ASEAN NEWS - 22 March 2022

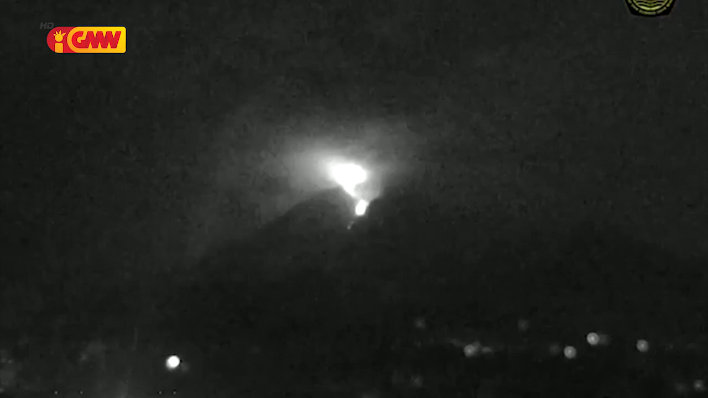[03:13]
a mixture of ash and volcanic materials that float five kilometer or 3.1 miles down its slopes between near midnight. Potential dangers include more lava flows and hot clouds affirms warning people living within seven kilometer of the volcano to keep away. Indonesia has more volcanoes than any other country that located on the Pacific ring of fire and Merope last violently erupted in 2010 killing more than 350 people. Singapore police stop the traffic and usher authors across the street.